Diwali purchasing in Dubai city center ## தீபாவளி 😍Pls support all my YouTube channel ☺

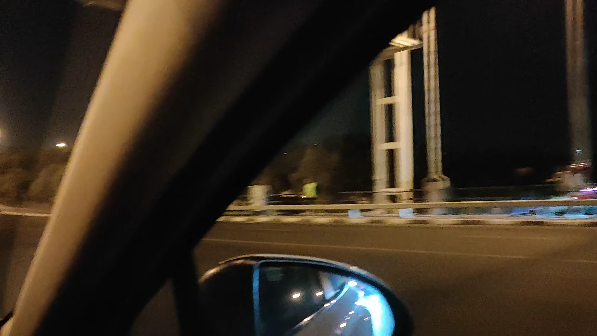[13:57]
நம்ம இதை தாண்டி தான் போனோம் இன்னைக்கு. ஆ இதை தாண்டி தான் இதுலேயே சைட்டாக போனோம் நம்ம.
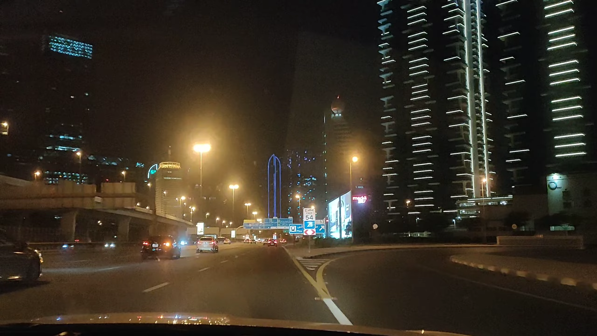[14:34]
இந்த பில்டிங் பார்த்துருக்கீங்களா, இந்த பில்டிங் ஆரம்ப மூவியில் வரும்.